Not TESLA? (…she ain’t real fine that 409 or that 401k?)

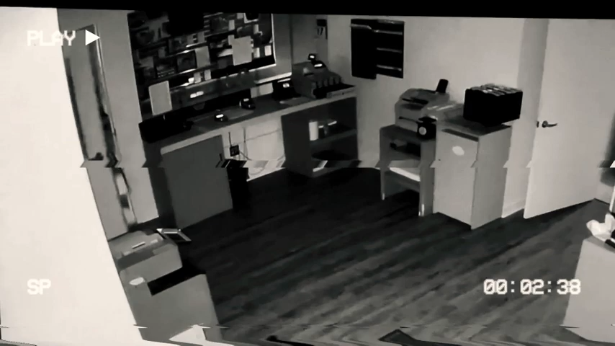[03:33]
Watch as thieves break into this car dealership in Lexington using a crowbar to
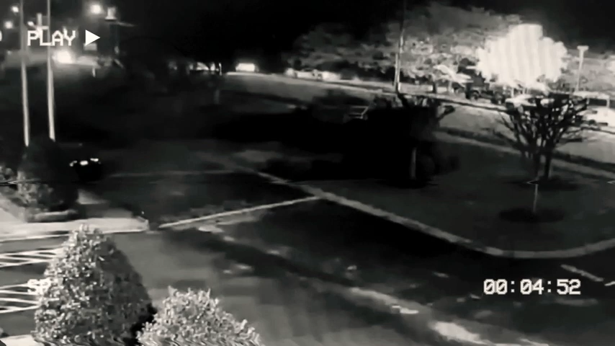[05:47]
these bandits made out with six cars from Mountain Mitsubishi in Hickory, totaling nearly half a million dollars.